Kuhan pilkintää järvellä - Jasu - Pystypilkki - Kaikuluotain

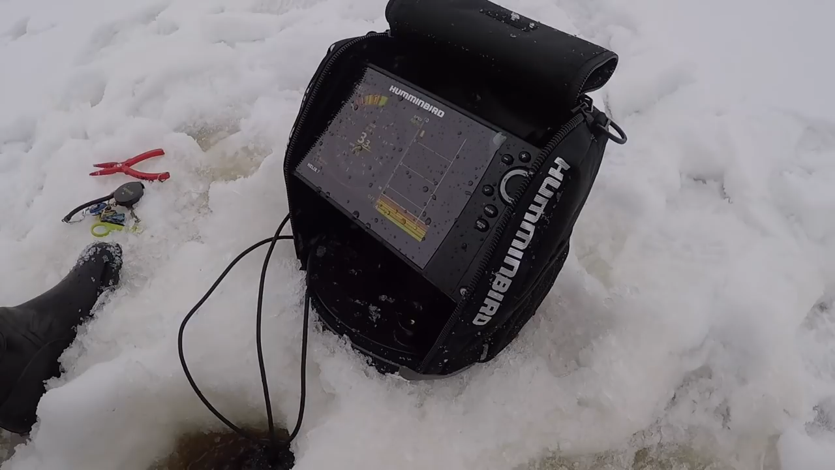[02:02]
Hummingbirdin helik 7. Iskasipa. Kiva seurata pilkiliikkeitä. Kalan näkee varmaan aika tarkasti. Se mekee sieltä.
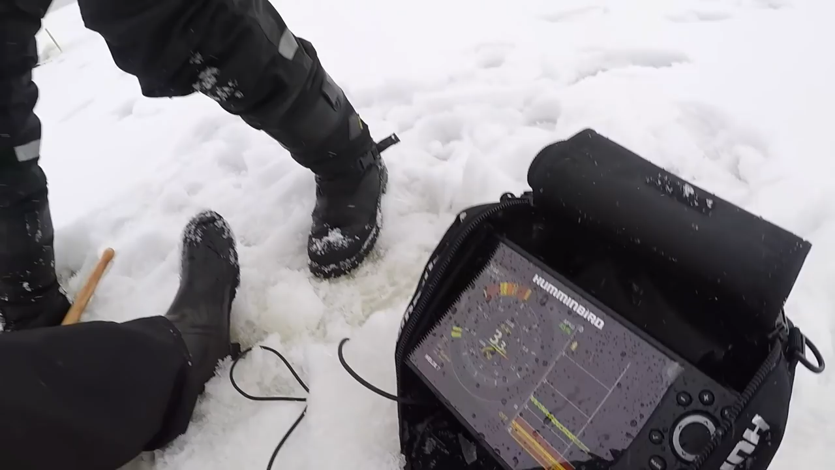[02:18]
Hyvä! Kato! Rahakarska! Tässä voi olla päivä.